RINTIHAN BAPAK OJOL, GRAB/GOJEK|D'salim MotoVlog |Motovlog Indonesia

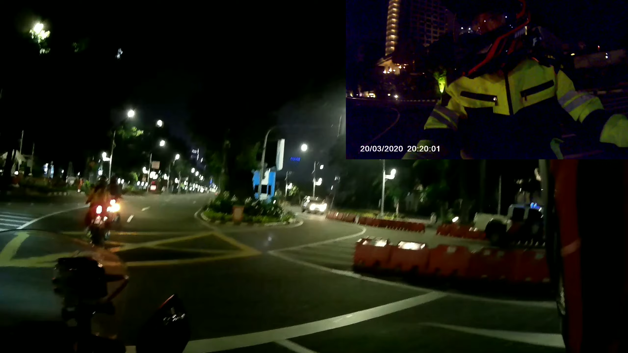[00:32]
Wah, itu mau ke anak klub padahal kenapa nggak berhenti ya.
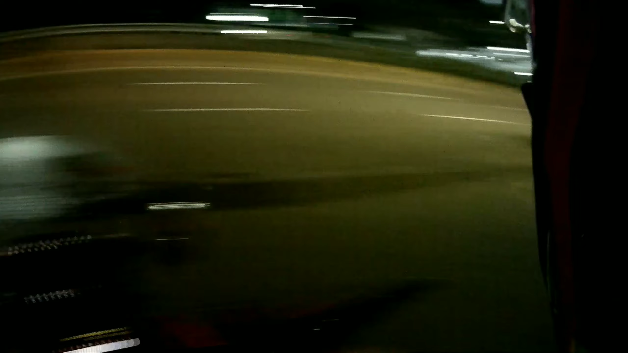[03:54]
Ya, barusan isi bensin di ATM.
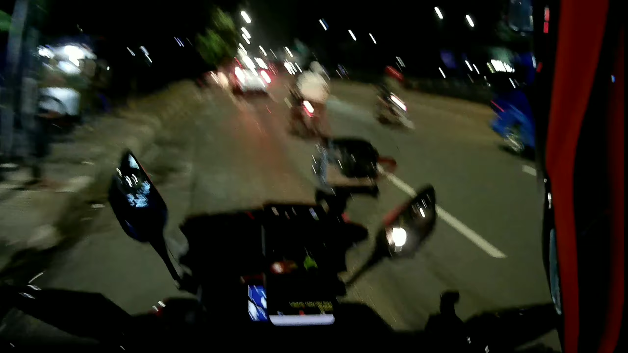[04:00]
Di ATM, di pom bensin kan, isi bensin di ATM. Maksudnya sambil ambil duit. Ini gerombolan-gerombolan kayak gini. Pakai helm, anak-anak alay, aduh. Anak-anak kemarin sore gaya. Oh, ini udah masuk di stasiun Cawang. Di sini biasanya banyak berderet teman-teman ojol,
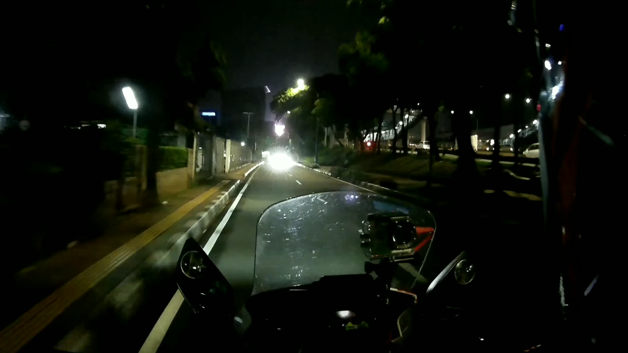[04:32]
ratusan kalau di sini berderet itu.
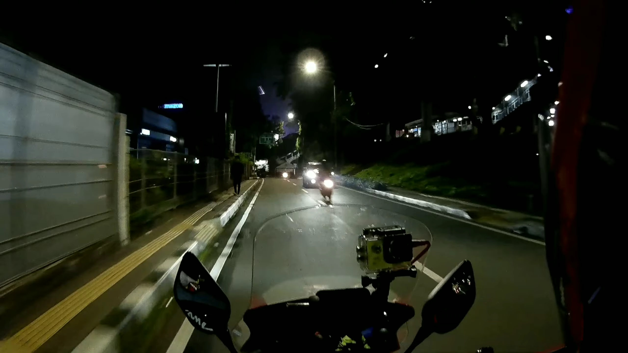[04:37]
Banyak yang nunggu orderan ya. Kita tanya-tanya sini aja ya.
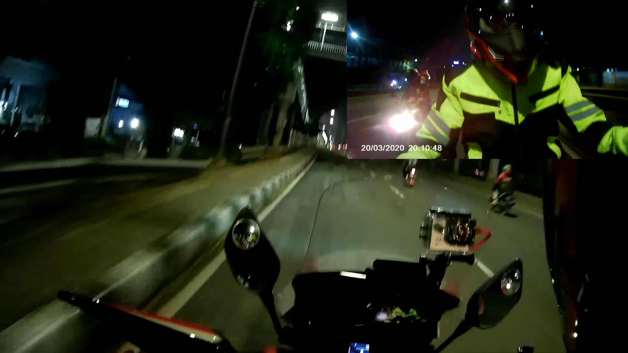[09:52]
Nah, biasanya di sini berderet nih, oh jauh di sini ratusan di sini. Cuman 1-2 orang.
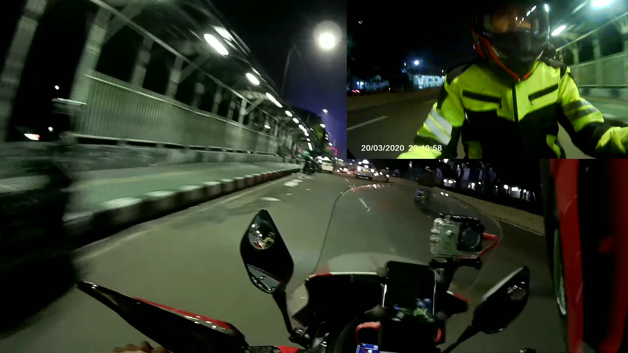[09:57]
Kita apa ya?
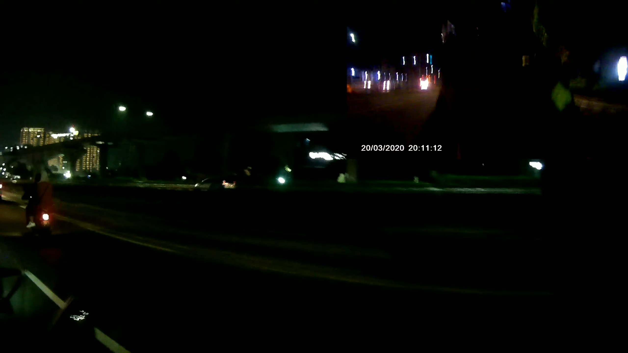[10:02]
sepi banget. Kita bisa membayangkan mereka biasanya pendapatannya tuh orderan bisa tupo, mungkin bisa 15, 20 atau ya sekitar segitu, dapat 15 orderan tiap harinya.
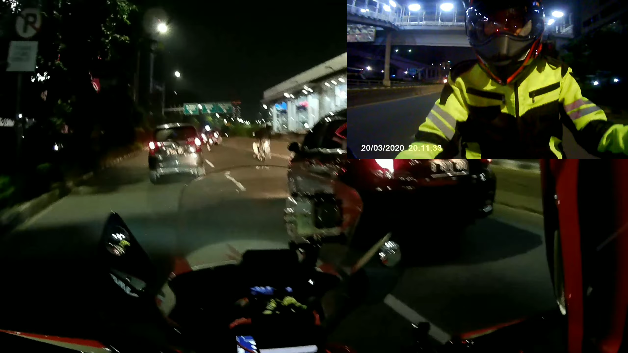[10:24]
Sekarang cuman kata mereka 2 atau 3, dan dia dari entah dari siang sampai malam. Ya karena ada isu-isu buat kompensasi itu kadang nggak jelas sih.
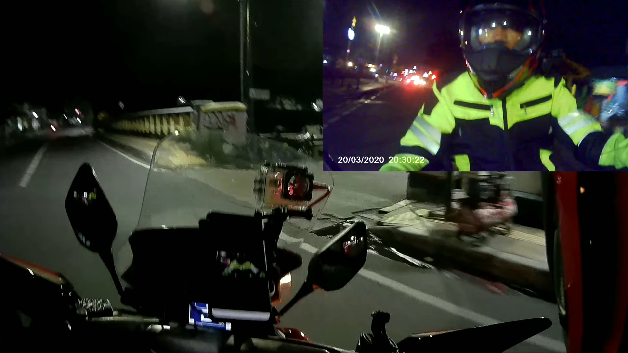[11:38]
Wah, terang tuh, biasanya gelap sih.
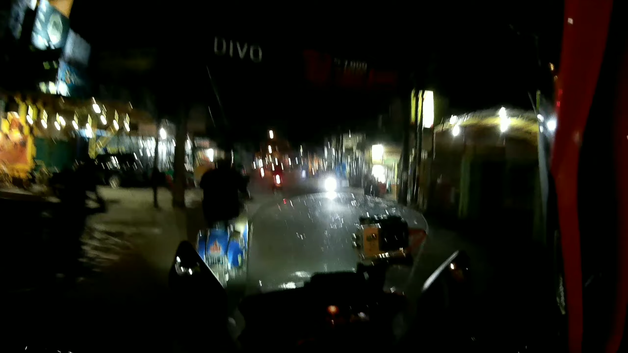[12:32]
Ada sih nasi goreng itu dekat pas jalan. Nah, sensor enak gitu.